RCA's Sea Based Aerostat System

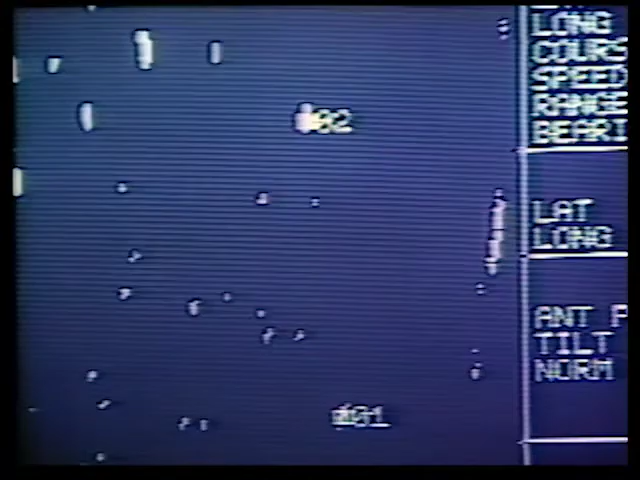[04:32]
They have the ability to select up to 30 tracks, and the radar has a tracker in it that assigns a number to that vessel that you're tracking,
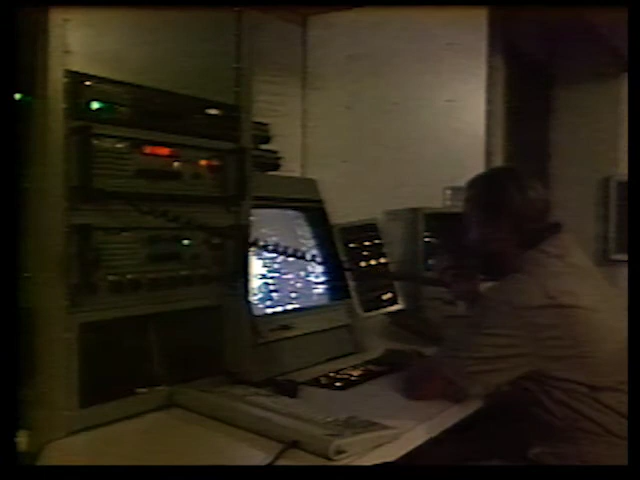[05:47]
In our system, he would not because we do not have a minimum velocity. We can detect targets at zero velocity as well as targets at a much higher velocity.